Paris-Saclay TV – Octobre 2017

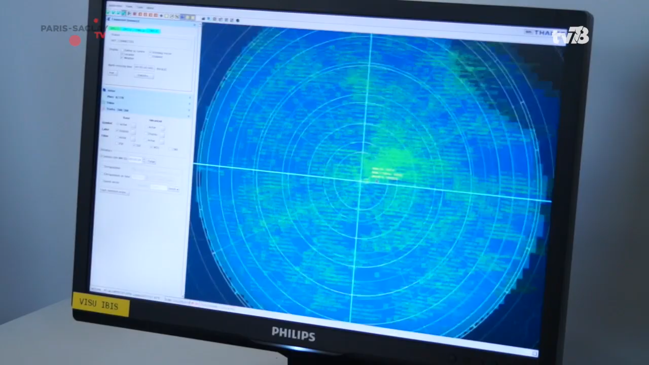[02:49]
C'est une technologie d'aviation civile qui s'appelle le radar secondaire.
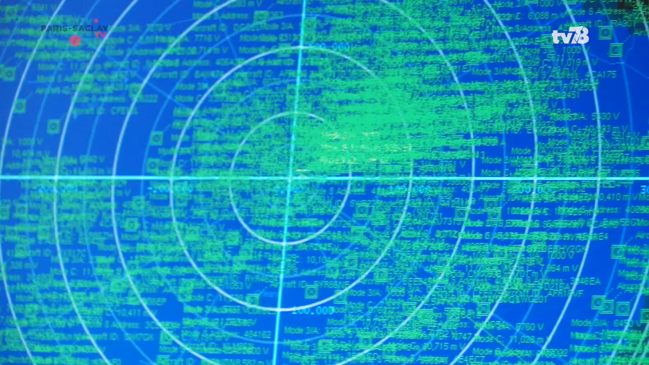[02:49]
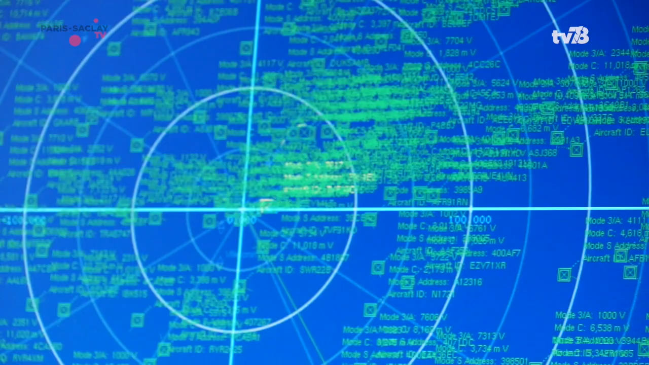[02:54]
C'est-à-dire que ce radar travaille en interrogation-réponse avec les avions et avec des puissances d'émissions très faibles. C'est qu'il y a une grande différence notamment avec les radars militaires de détection qui eux doivent pouvoir détecter n'importe quel intrus et donc envoient des émissions radars beaucoup plus fortes.